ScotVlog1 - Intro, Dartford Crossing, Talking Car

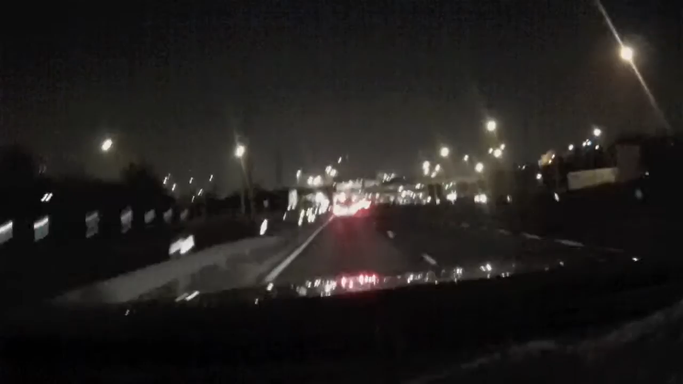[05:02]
so here we are the new darkfoot crossing this is very exciting thing is the camera might fall over because oh dear oh oh do I need my dart tag still I don't know
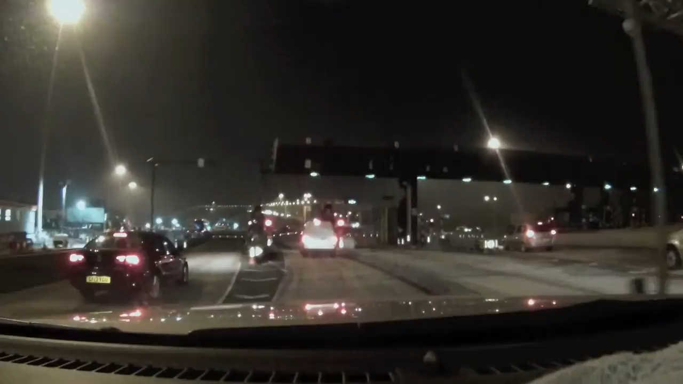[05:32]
I can't see a dart tag reader can you beautiful green light do you think you're well hmm
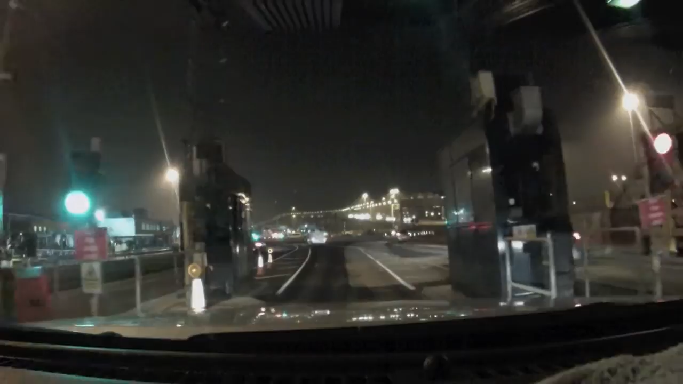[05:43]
right so there you go that was that as I was saying it that it the the camera setups a bit Heath Robinson at the moment basically it's just the GoPro on the on a t-tail because it was not on the t-tail the vibration would send it bonkers yeah